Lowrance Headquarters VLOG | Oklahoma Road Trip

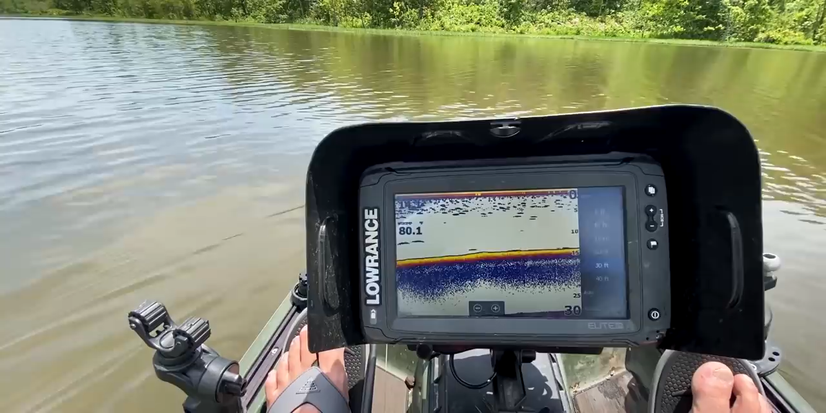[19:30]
It's got about as many curves as Miley Cyrus, if you're looking at it right there. And this is easy to find something in when you pull up on something like this. I'm at like 14 now and still nothing. Okay.
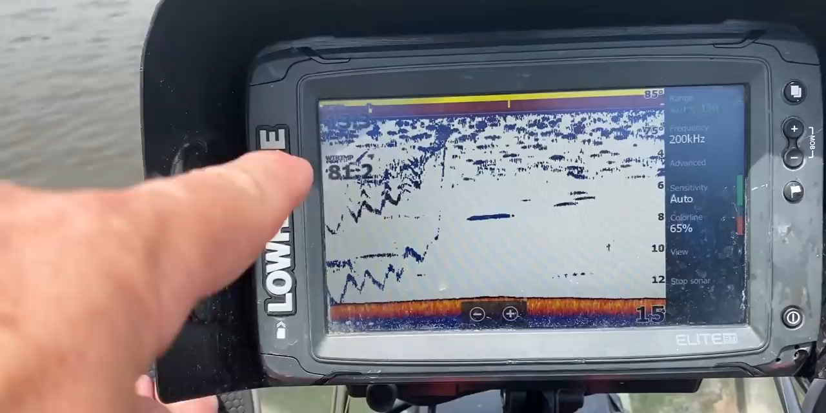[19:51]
See these Z's right there? That's a yo-yo and a jig over the top of a brush pile.
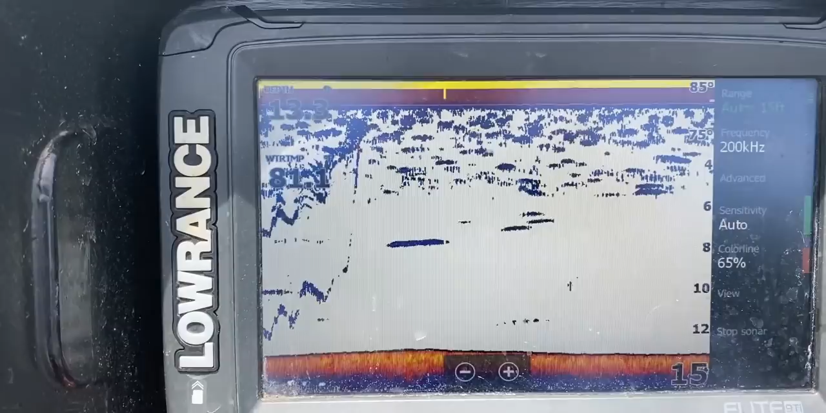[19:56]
So that's where you can see your lure on your graph.
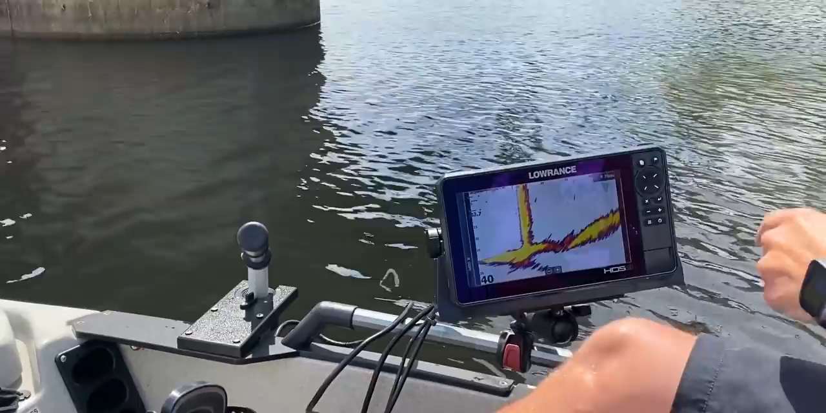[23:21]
Now, my bait falls. Should start to see it. Coming down the, coming down it. There we go. There it is. That's my bait falling.